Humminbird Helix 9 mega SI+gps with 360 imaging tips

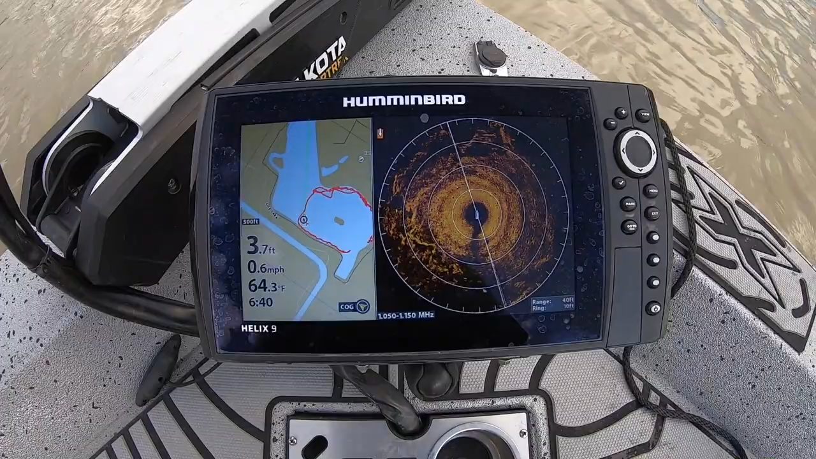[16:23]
On screen: depth 3.7 ft, water 64.3°F, speed 0.6 mph
it is a little bit quicker if you actually um turn it on first but you don't you don't have to i just did it it doesn't it's not it's not a necessity so and we'll we'll graph around right here and i'll show you now i'm gonna get to this this other screen
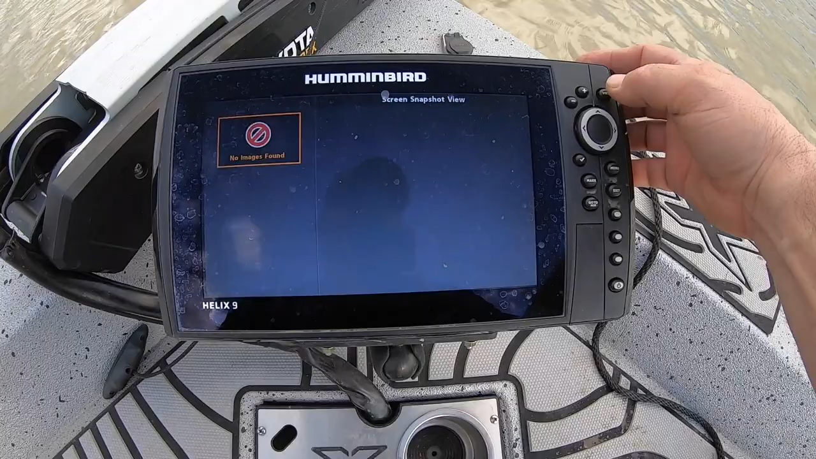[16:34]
switch to side imaging okay this is the part that i was telling you to all right switch to yes
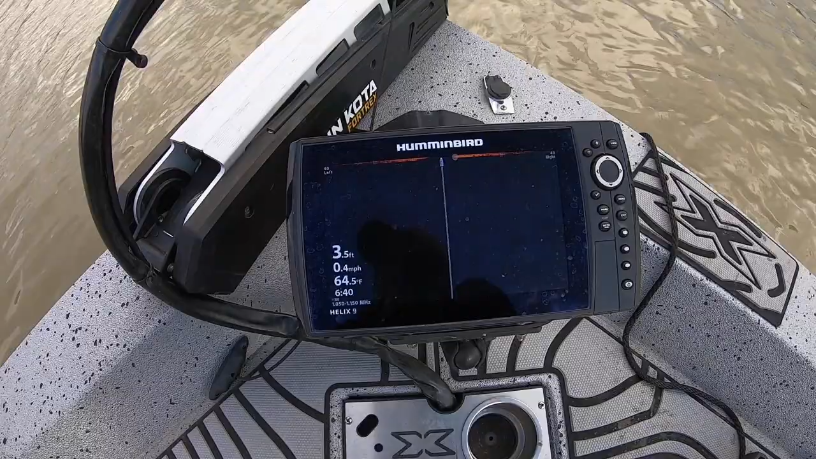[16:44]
On screen: depth 3.5 ft, water 64.5°F, speed 0.4 mph
and now my actual pod is using my 360 imaging
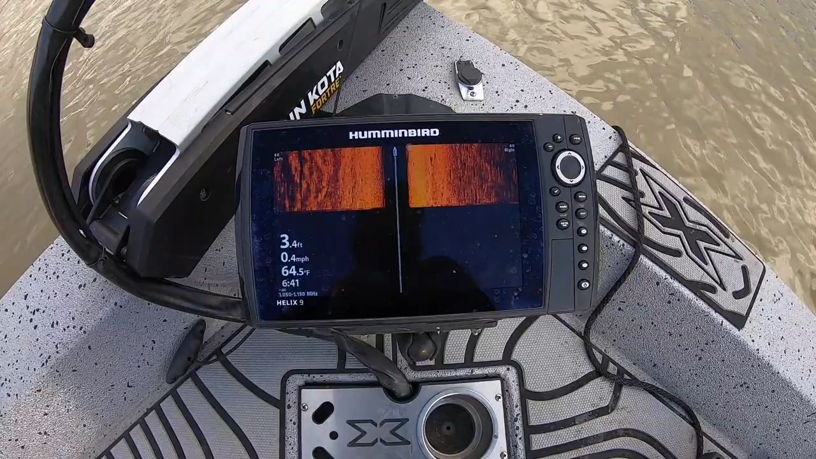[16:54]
On screen: depth 3.4 ft, water 64.5°F, speed 0.4 mph
to do side imaging from the front of the boat
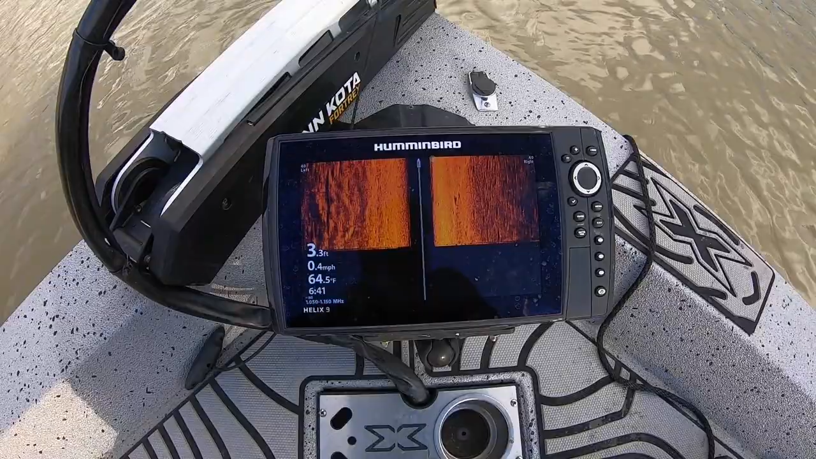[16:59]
On screen: depth 3.3 ft, water 64.5°F, speed 0.4 mph
okay and that's the things that they don't tell you and you can see right here it's a different color
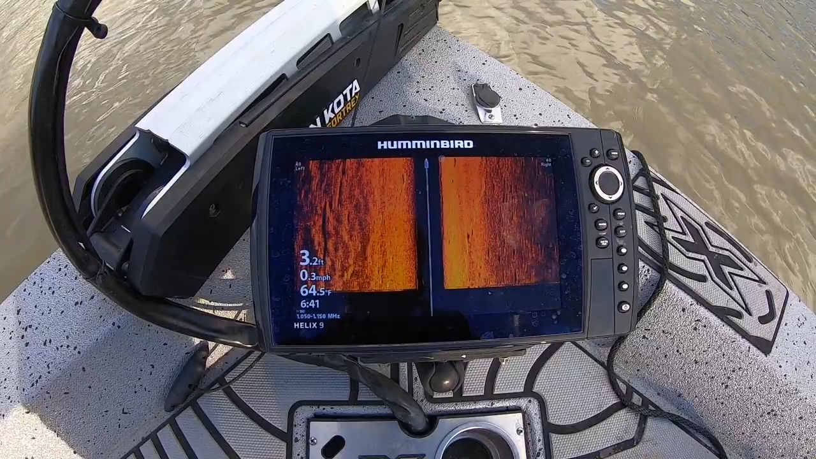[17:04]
On screen: depth 3.2 ft, water 64.5°F, speed 0.3 mph
the settings are not right so what i'll do is i'll hit menu sensitivity you can lower that i don't like to blow it completely out of the water um
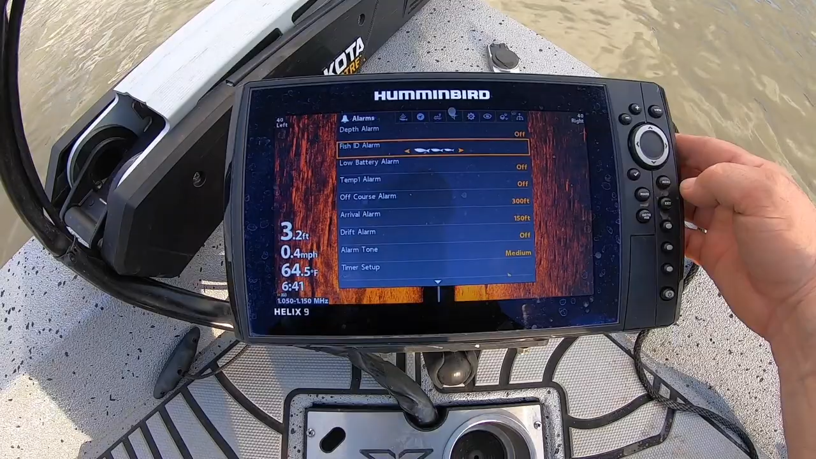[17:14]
On screen: depth 3.2 ft, water 64.5°F, speed 0.4 mph
oops sorry um si enhance
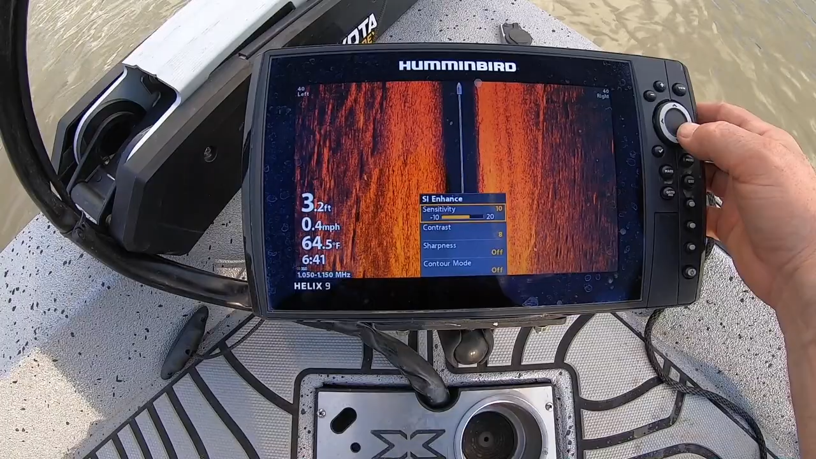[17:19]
On screen: depth 3.2 ft, water 64.5°F, speed 0.4 mph
so i usually use that i put there contrast you can darken it and you can see the fish see that right here that's a fish i hope you can see that you just have to mess around with the sharpness i don't use contour i don't use and then the color so come over here to chart color
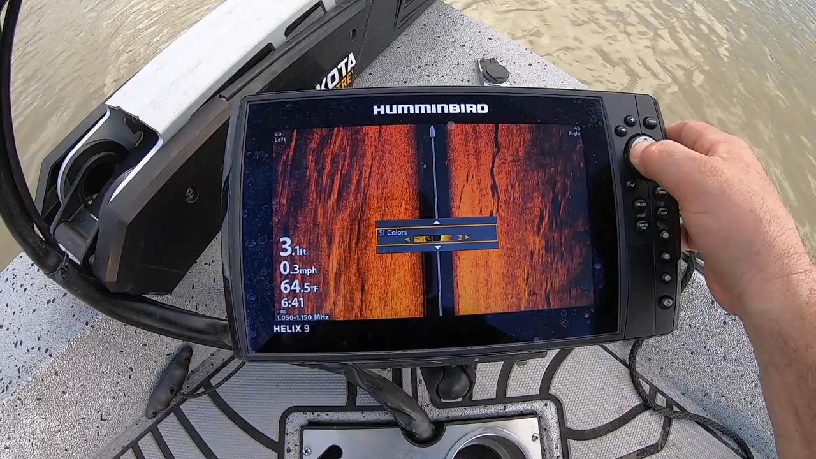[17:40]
On screen: depth 3.1 ft, water 64.5°F, speed 0.3 mph
i usually use this one is the better one but you can use any
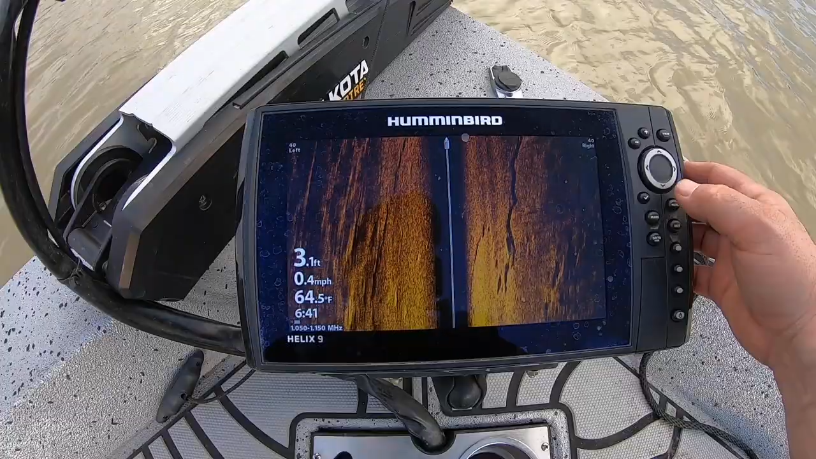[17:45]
On screen: depth 3.1 ft, water 64.5°F, speed 0.4 mph
color you want now that i'm you i'm using
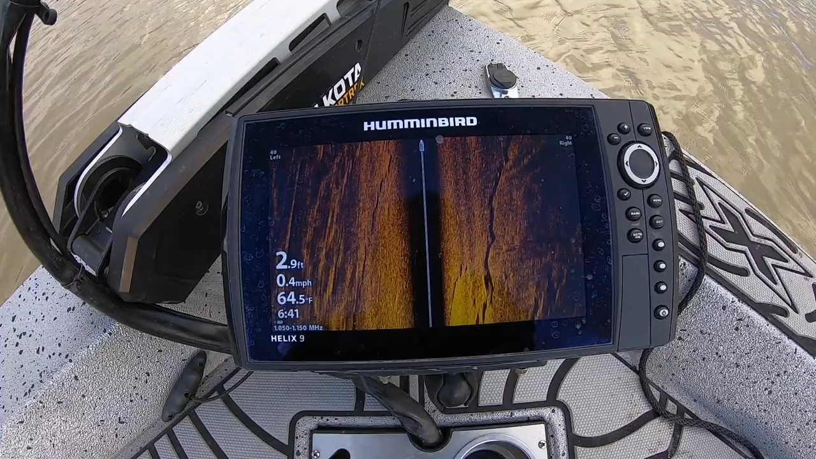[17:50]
On screen: depth 2.9 ft, water 64.5°F, speed 0.4 mph
my 360 image transducer as a side image
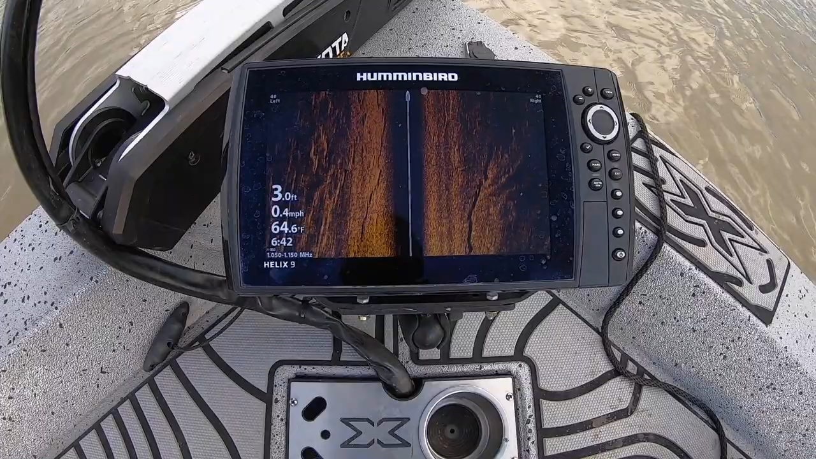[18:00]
On screen: depth 3.0 ft, water 64.6°F, speed 0.4 mph
and they they don't they don't tell you that they don't tell you that you can do that and or that you can pair these two units and get that capabilities
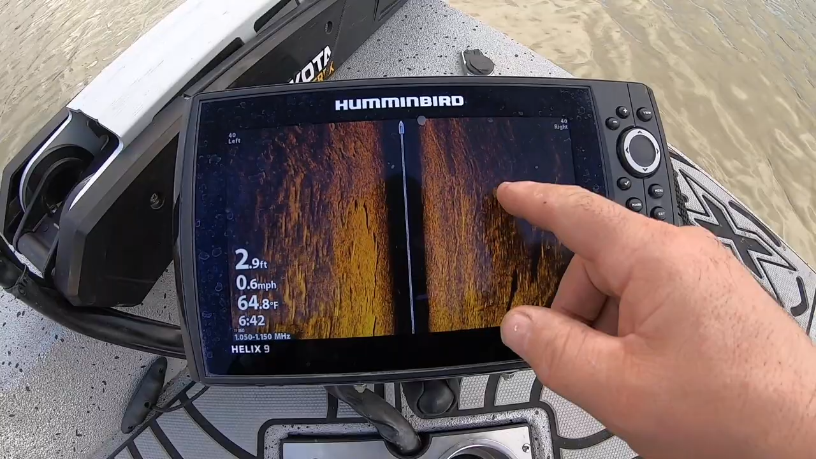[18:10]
On screen: depth 2.9 ft, water 64.8°F, speed 0.6 mph
you can see the different lay everything in here it's it actually is a much much better
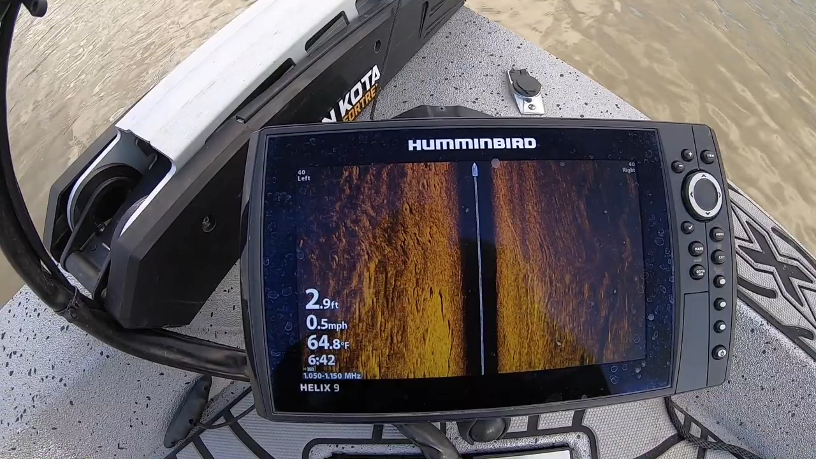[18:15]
On screen: depth 2.9 ft, water 64.8°F, speed 0.5 mph
picture than just having the side scan transducer
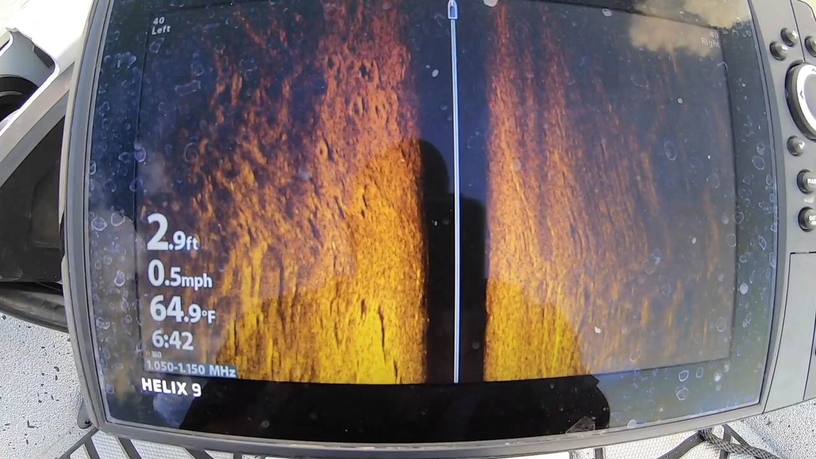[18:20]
On screen: depth 2.9 ft, water 64.9°F, speed 0.5 mph
um you from the back of the boat okay
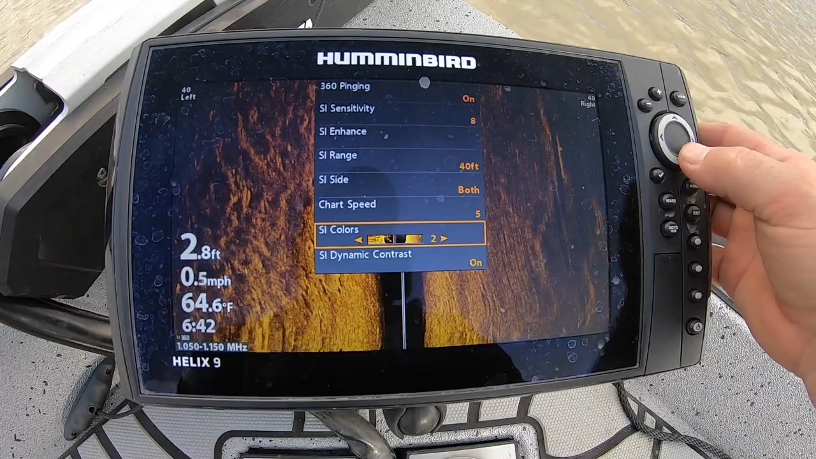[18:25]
On screen: depth 2.8 ft, water 64.6°F, speed 0.5 mph
now i want to switch to 360 on 360 off
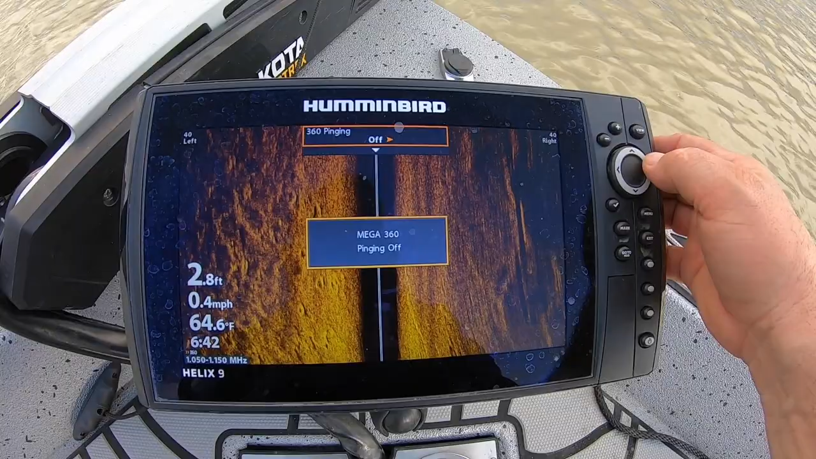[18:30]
On screen: depth 2.8 ft, water 64.6°F, speed 0.4 mph
so you can turn it on okay it's it's on so then what i want to do is if i want to switch back to switch to 360 imaging yes then i just turn that back on
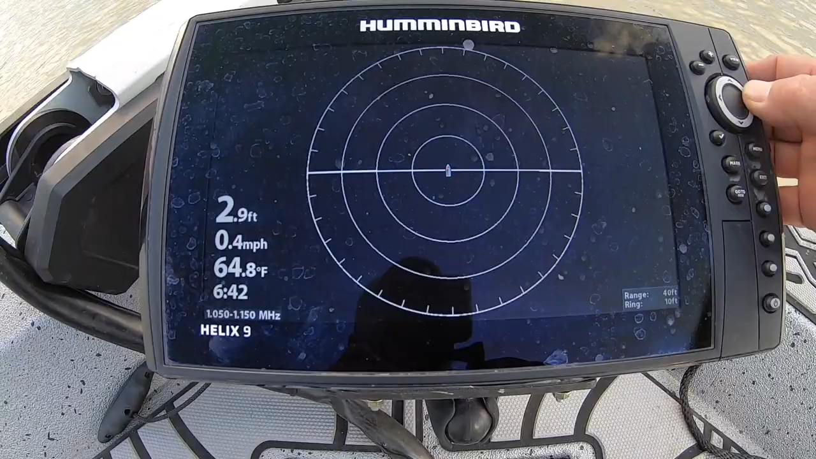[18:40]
On screen: depth 2.9 ft, water 64.8°F, speed 0.4 mph
now it's doing 360 imaging again and then you can zoom it in get it bigger get it closer so that you can see everything